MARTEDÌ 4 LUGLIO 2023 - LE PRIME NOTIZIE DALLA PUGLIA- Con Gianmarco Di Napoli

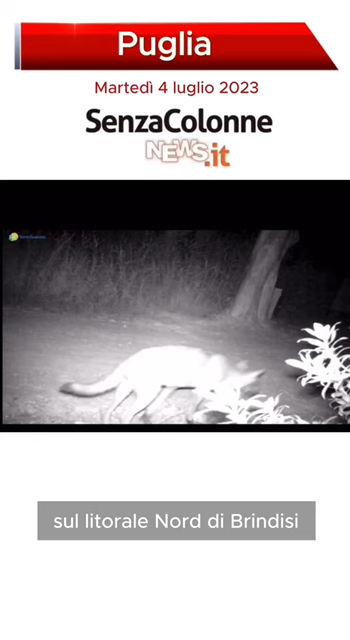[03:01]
L'avvistamento è avvenuto di notte poco lontano dalle spiagge. Secondo il biologo faunista della riserva non c'è pericolo per l'uomo.